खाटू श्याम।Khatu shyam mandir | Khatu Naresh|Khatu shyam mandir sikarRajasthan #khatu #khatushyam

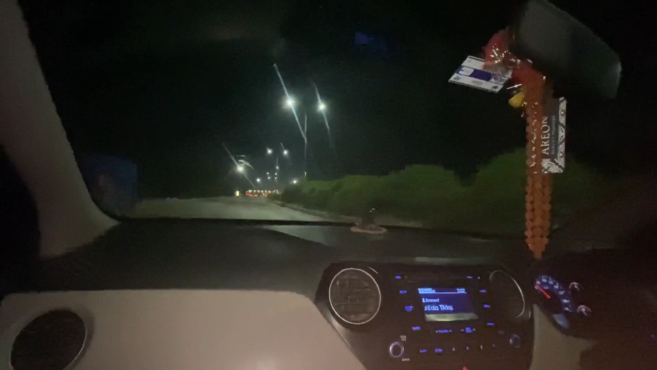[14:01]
फाइनली हम लोग जो है काटू श्याम जाकर आ चुके हैं एंड सामने किशनगढ़ टोल जो कि आ चुके हैं हम लोग हमारा